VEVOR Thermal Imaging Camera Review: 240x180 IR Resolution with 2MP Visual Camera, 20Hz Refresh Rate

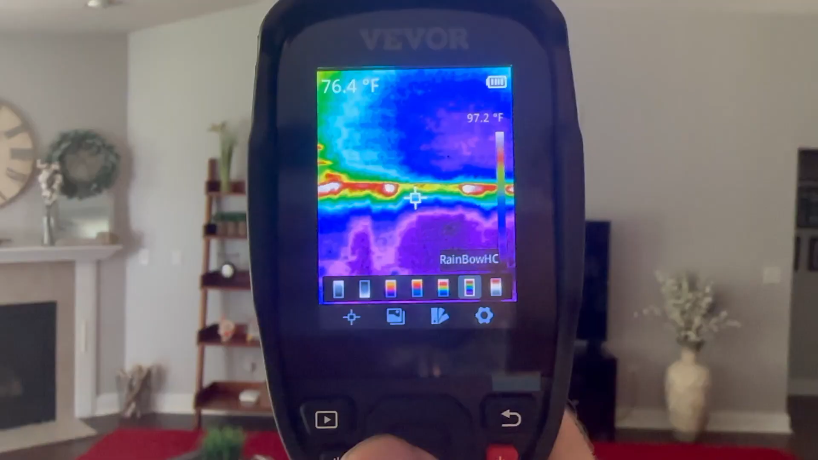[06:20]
On screen: spot 76.4°F, scale top 97.2°F
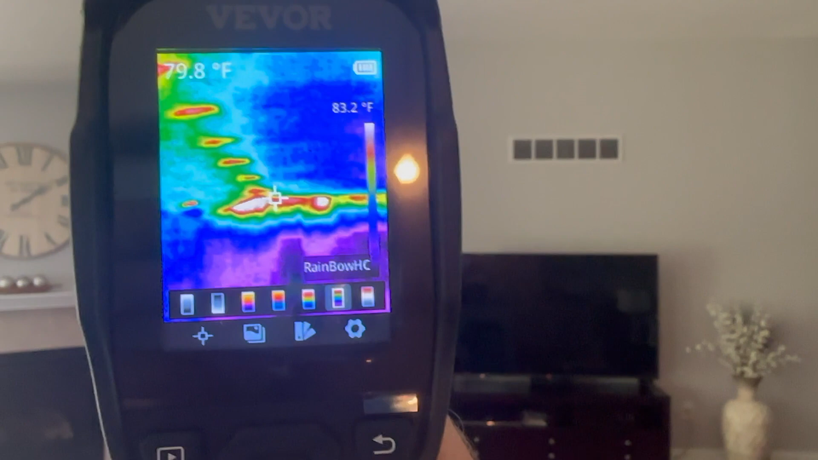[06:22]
On screen: scale top 83.2°F
There's rainbow HC, which makes the white areas the hottest. And there's another rainbow.
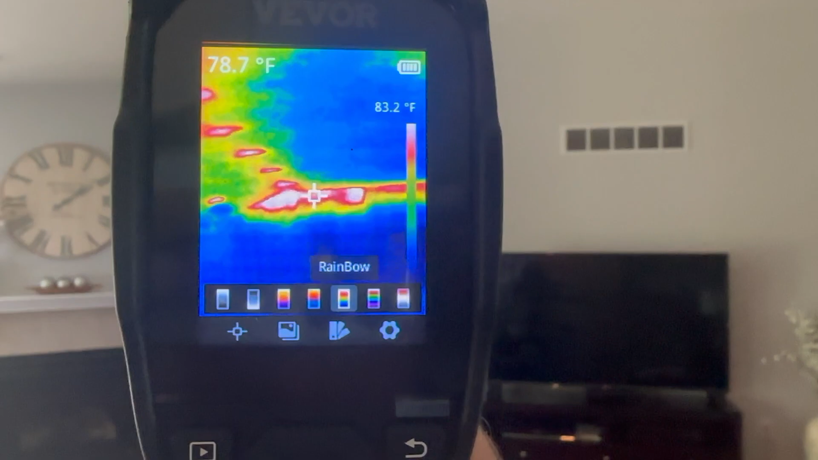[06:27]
On screen: spot 78.7°F, scale top 83.2°F
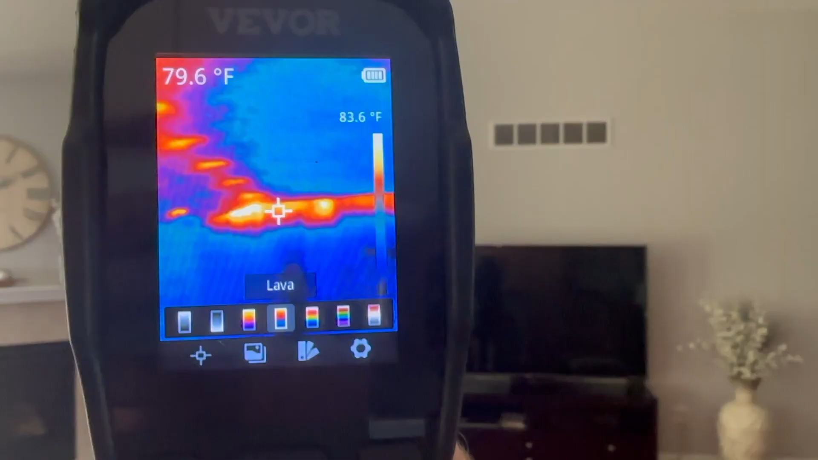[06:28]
On screen: spot 79.6°F, scale top 83.6°F
And here's lava, which makes all the cool areas blue and the warm areas, warm colors.
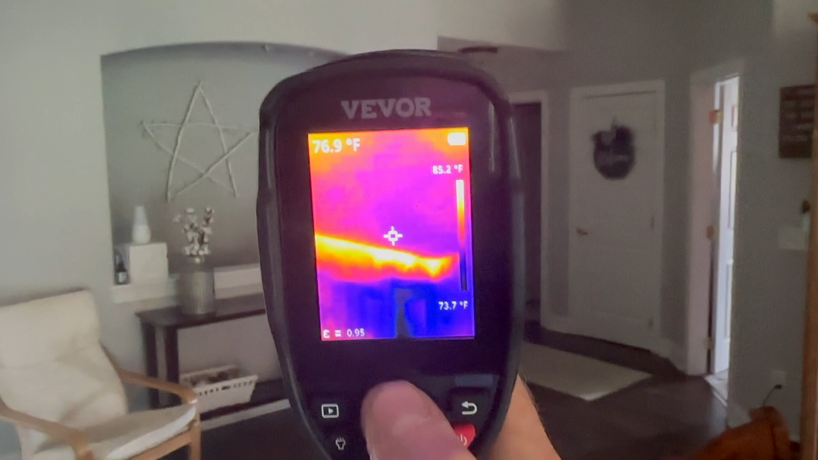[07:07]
On screen: spot 76.9°F, scale top 85.2°F, scale bottom 73.7°F
So this corner of my house is not very efficient. And I know for sure that there's no insulation in the garage, which is on the other side of this door.
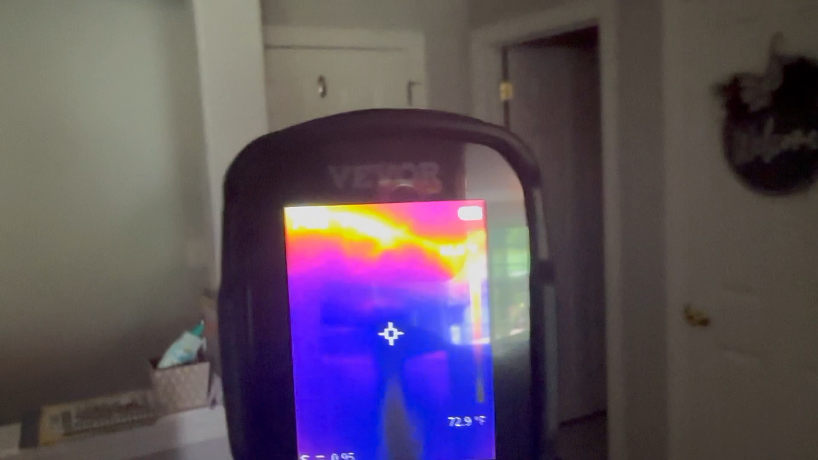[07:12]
So let's go out there and see how it looks.
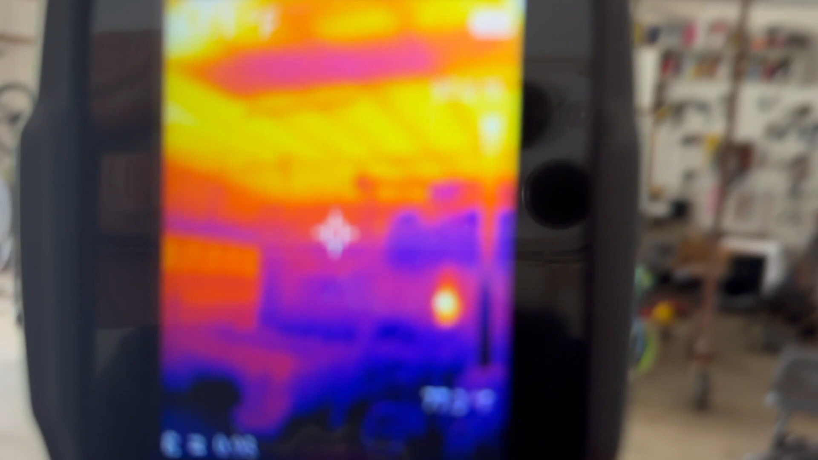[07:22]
Now there's a ceiling with no insulation.
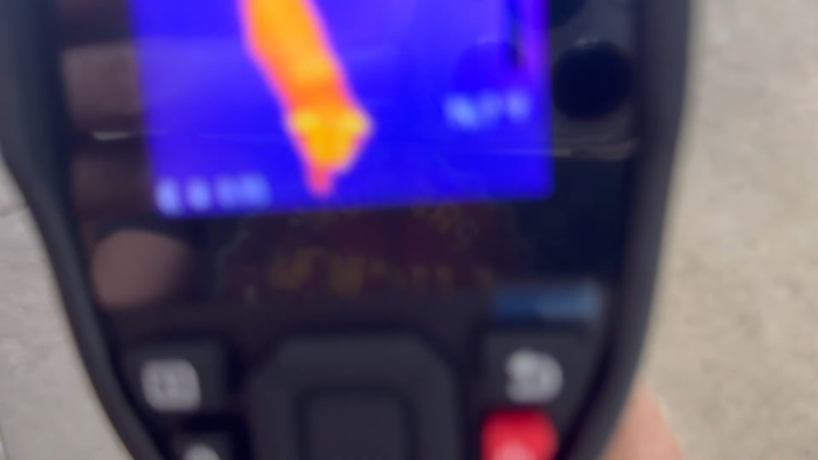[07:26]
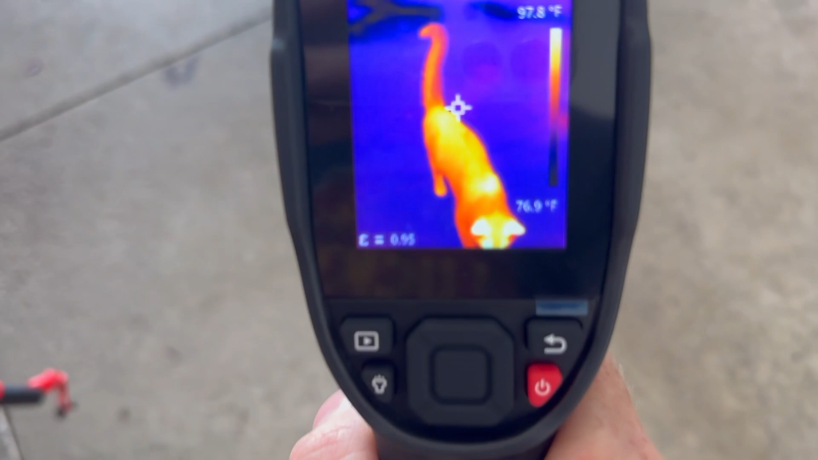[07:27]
On screen: scale top 97.8°F, scale bottom 76.9°F
And here's a kitty cat with a cool nose.
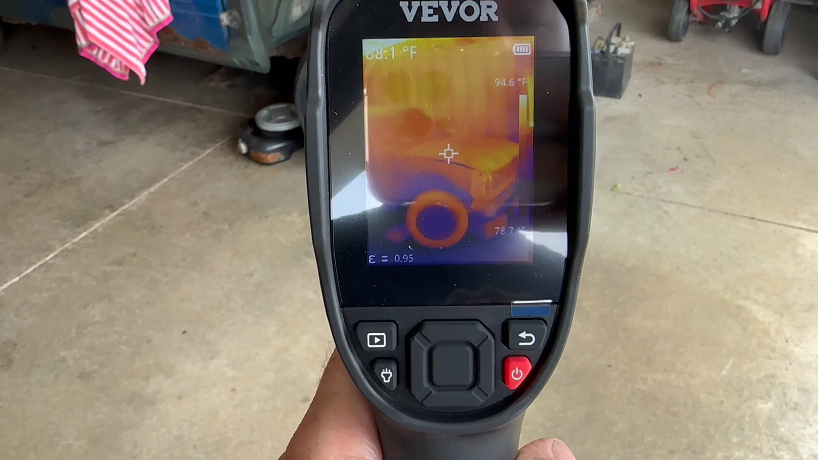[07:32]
So it also takes photos and videos using this trigger. Save.
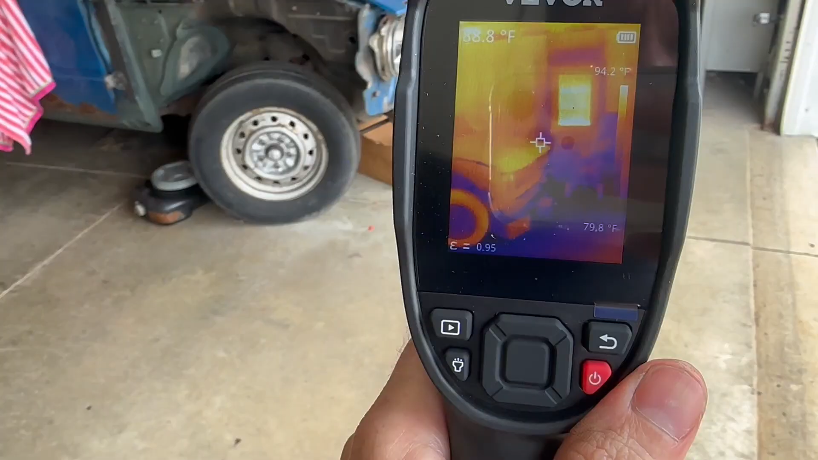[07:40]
If you want to do a video, do the same thing.
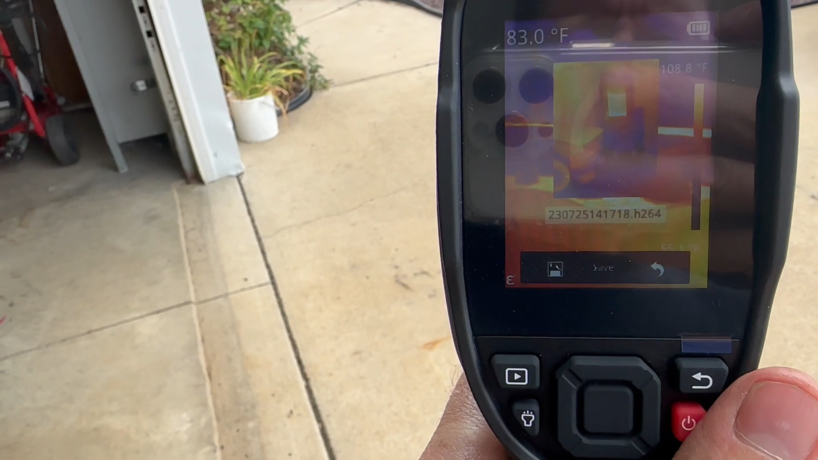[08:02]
On screen: spot 83.0°F
Hit the trigger again. And you have the option again to save. OK.
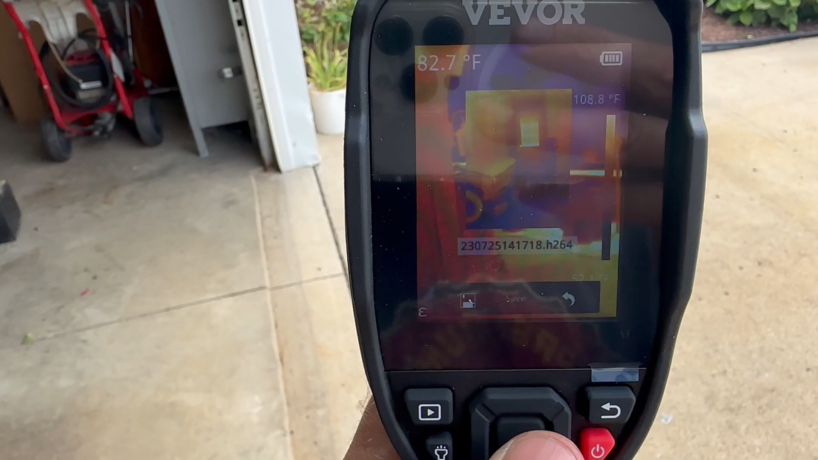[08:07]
On screen: spot 82.7°F
And then that will be saved in the media files here, which is on the SD card.
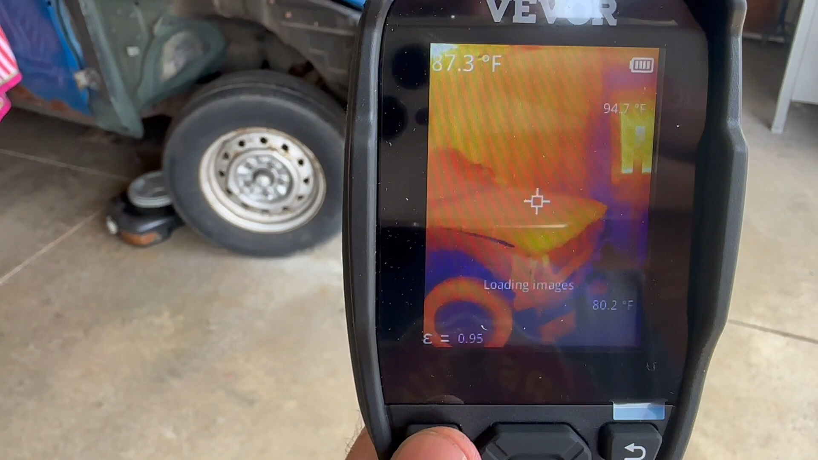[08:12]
On screen: spot 87.3°F, max 94.7°F
You can load the images and you can go ahead and look through them all.
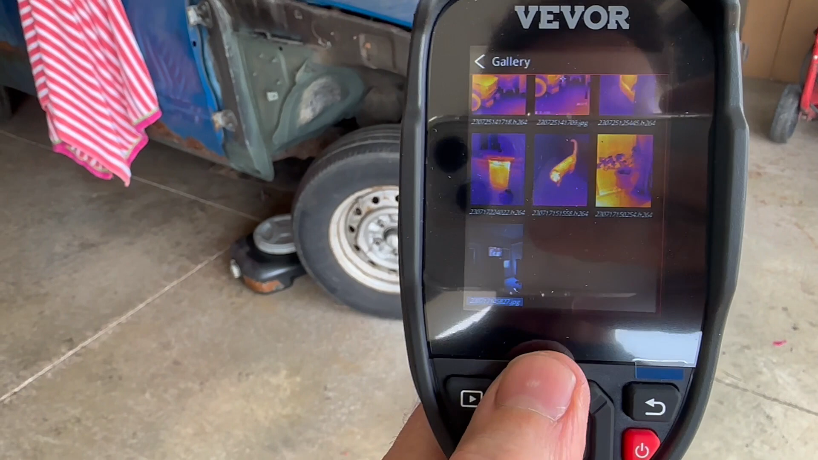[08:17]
You can see all the images that I've saved. And you can play them back here as well as
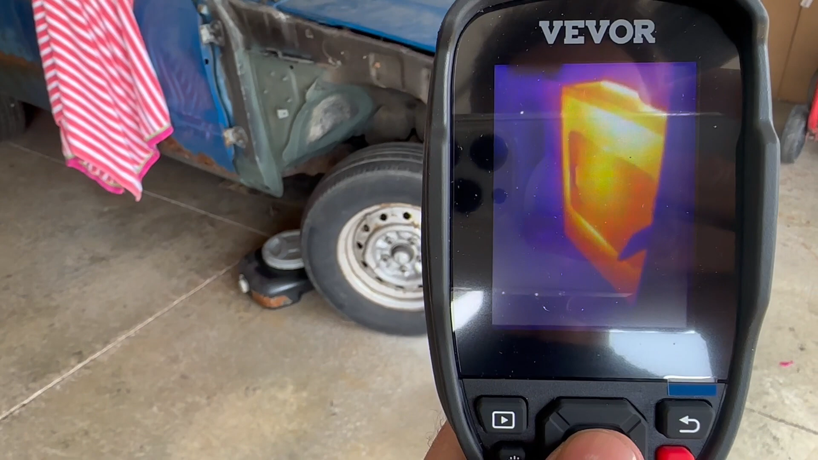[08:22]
take the card out and put it in your computer and access the files that way.
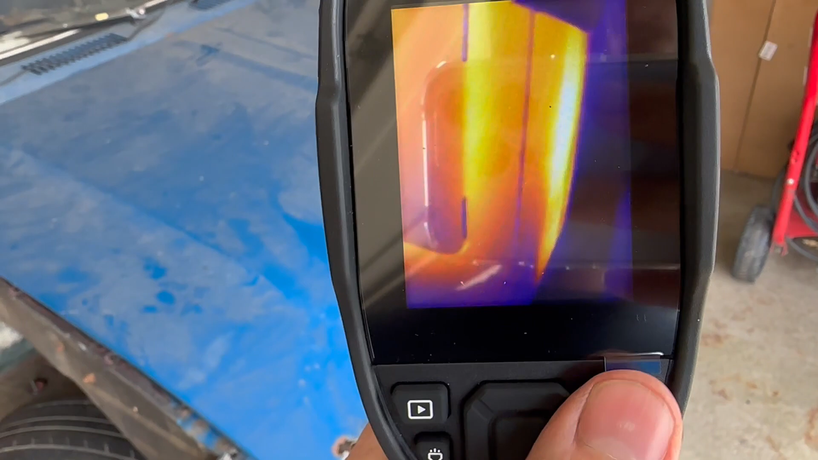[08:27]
Go back. And now we're live again.
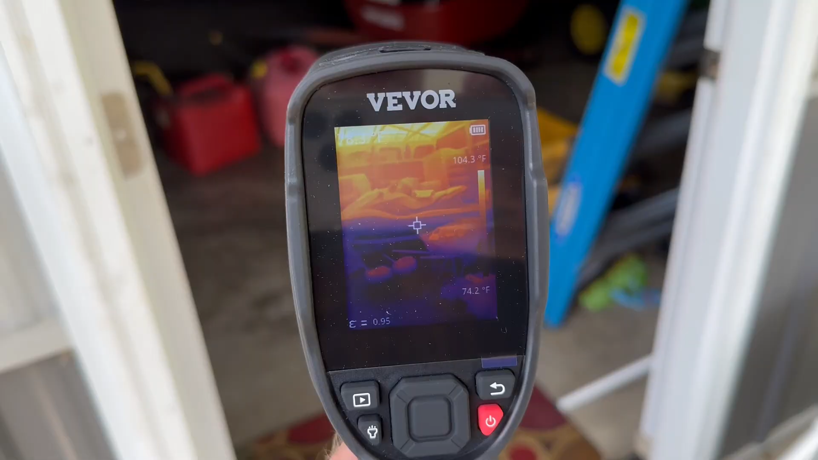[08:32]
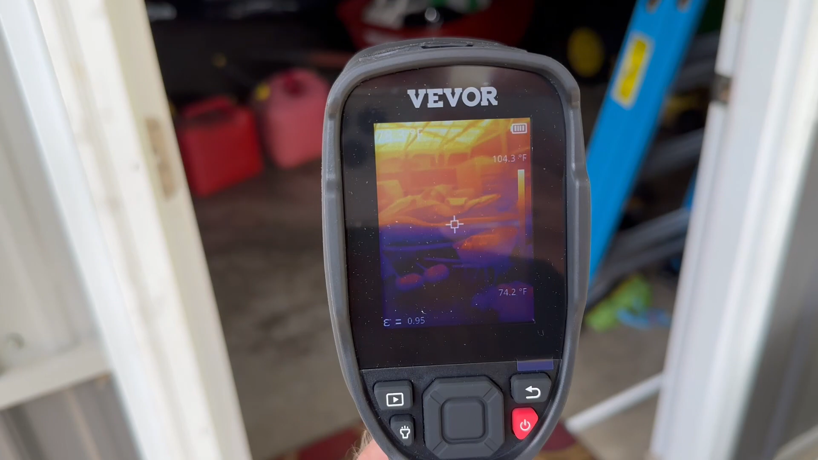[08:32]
On screen: scale bottom 74.2°F
So now we're entering the pole barn, which is not insulated at all.